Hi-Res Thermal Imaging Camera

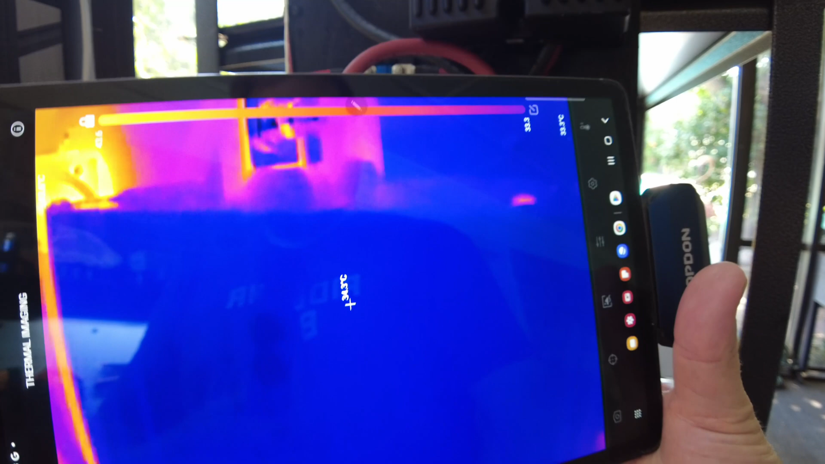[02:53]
You can see...
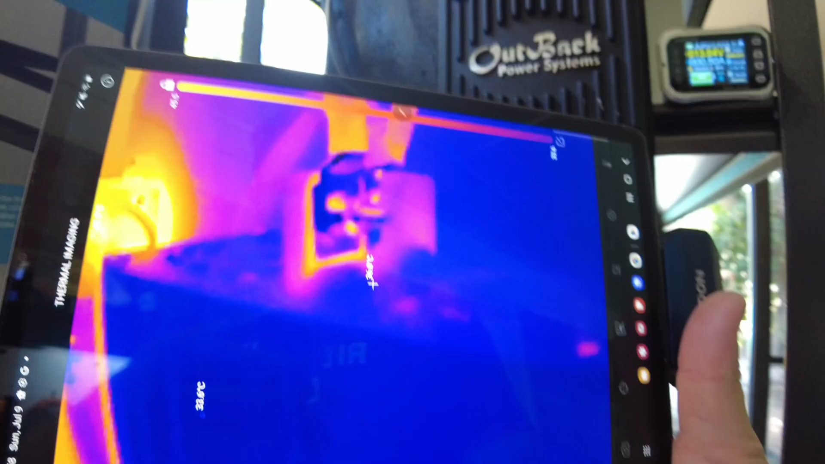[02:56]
Sorry, it's hard to get the camera lined up with this thing.
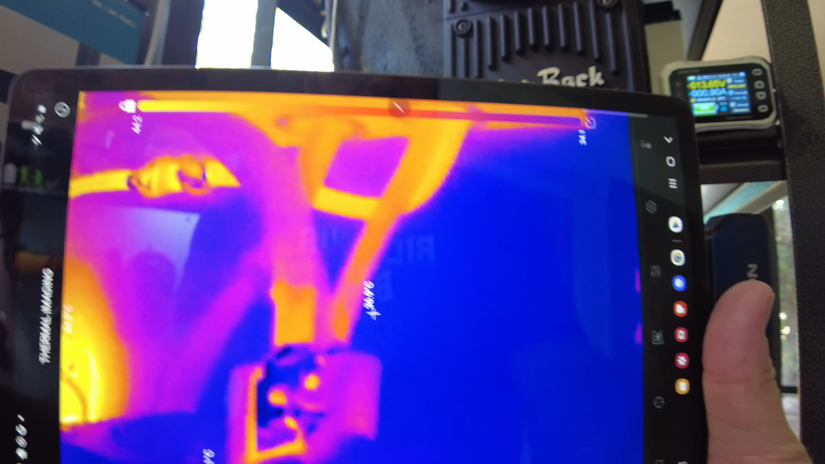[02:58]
This is the terminal.
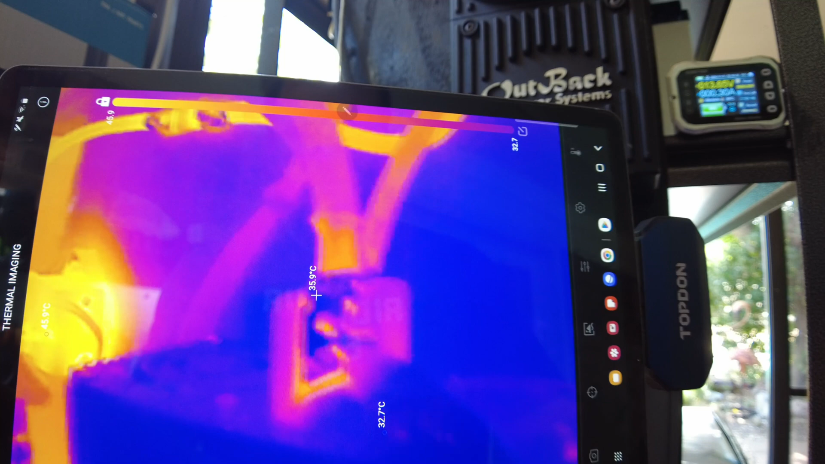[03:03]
On screen: spot 35.9°C
That's the terminal on the inverter. You can see it's getting...
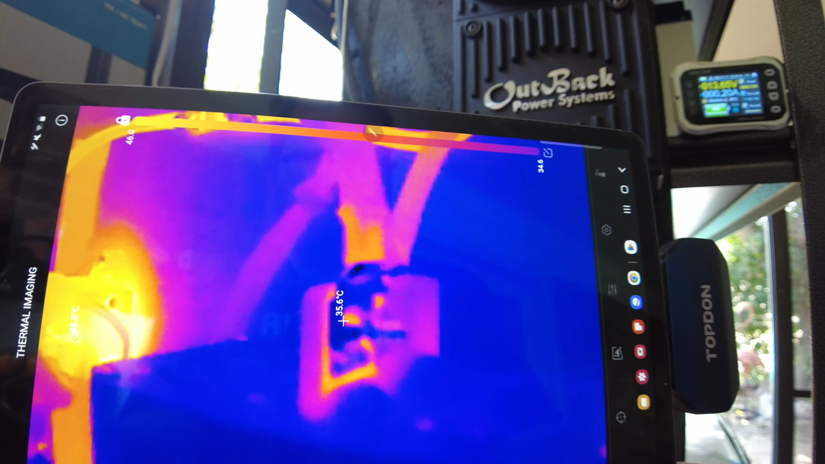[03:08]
On screen: spot 35.6°C
It's not... It looks like it's warm, but it's really not. It's just showing that it's different from everything else. It's showing 38C right there.
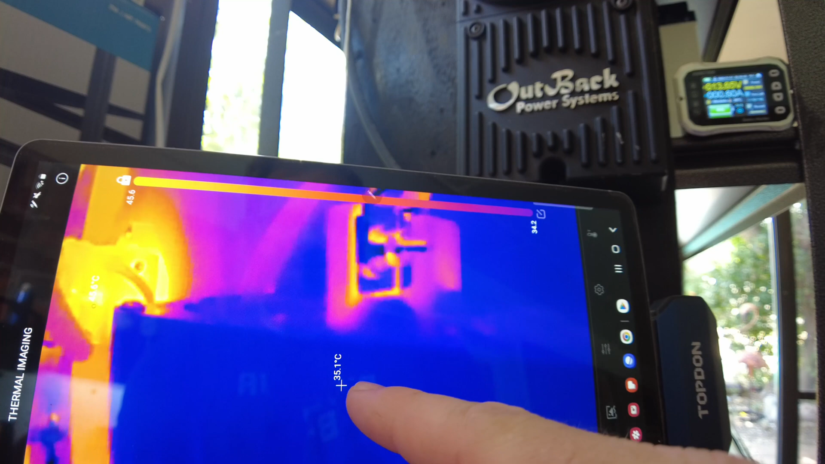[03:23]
On screen: spot 35.1°C
And then the inverter body itself is like 34.9.
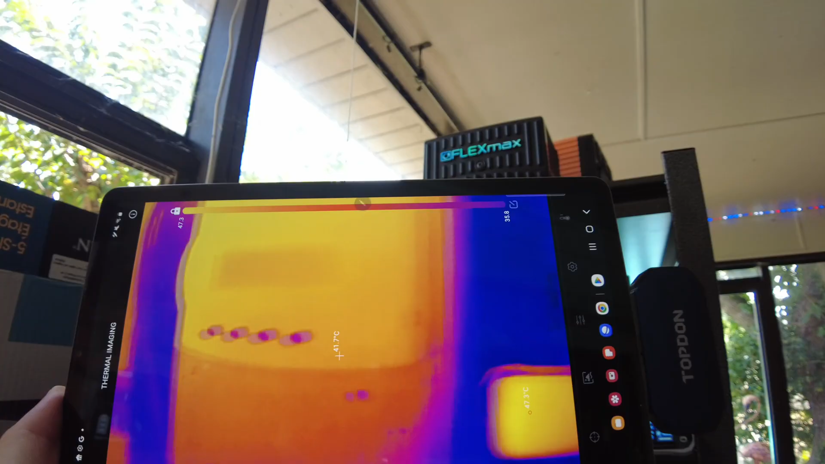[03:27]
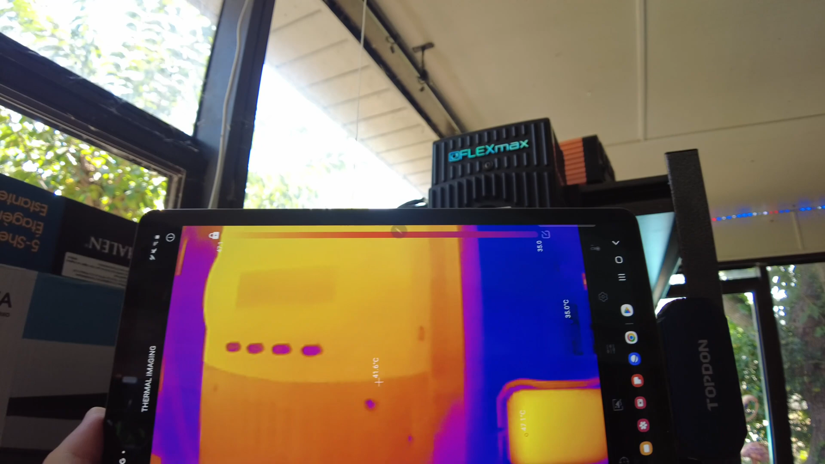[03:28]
The charge controller is definitely the hottest item. So you can see my wiring for hooking up the batteries.
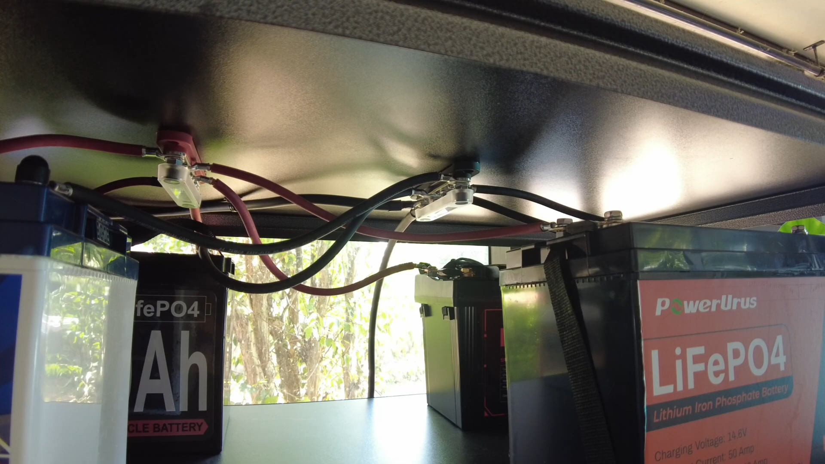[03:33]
And I do have four batteries hooked up at the top here now. And so let's look at those and see if we've got any thermal things going on.
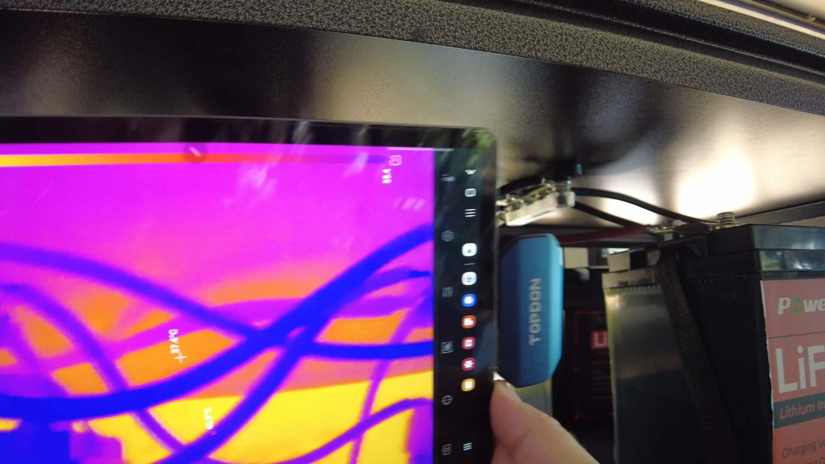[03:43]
Yeah, nothing really going on there.
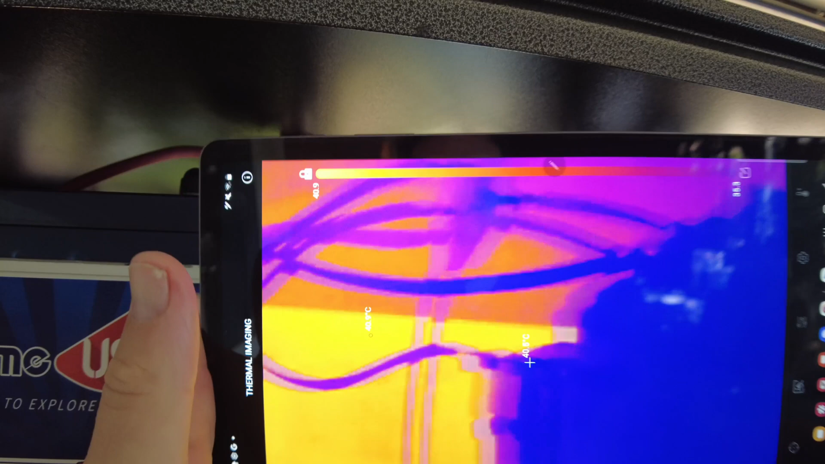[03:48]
Kind of what I would expect.
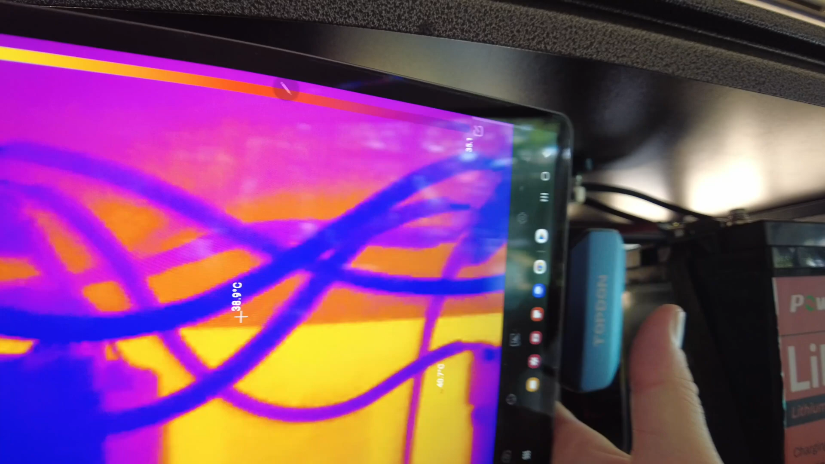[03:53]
A lot of the load is being shared between so many different batteries.